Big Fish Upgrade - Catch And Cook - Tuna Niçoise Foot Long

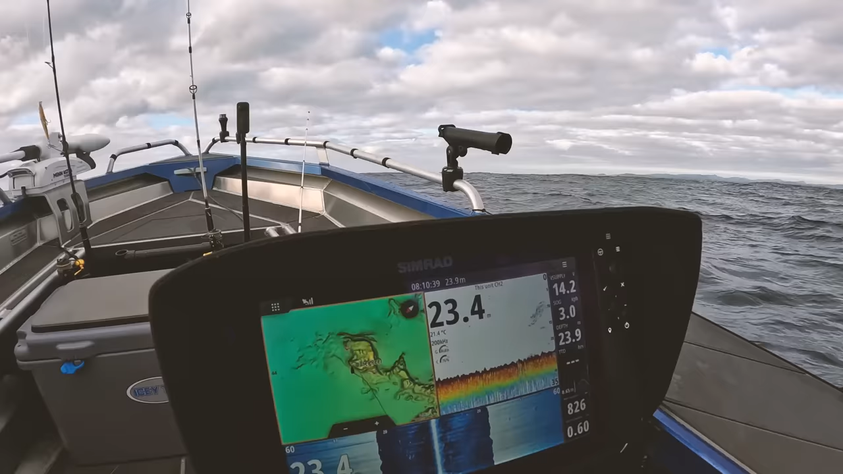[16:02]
Wonder what they are. Some big things on the sound of there.
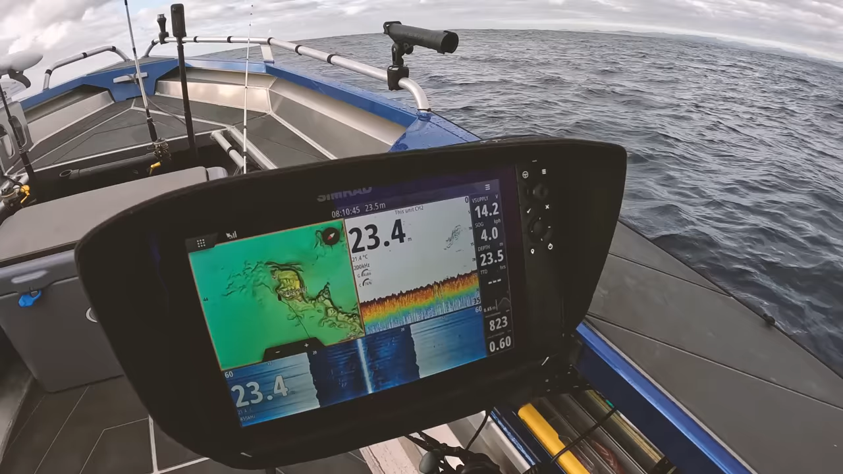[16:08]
We'll definitely drag our plug through those, see what we come up with.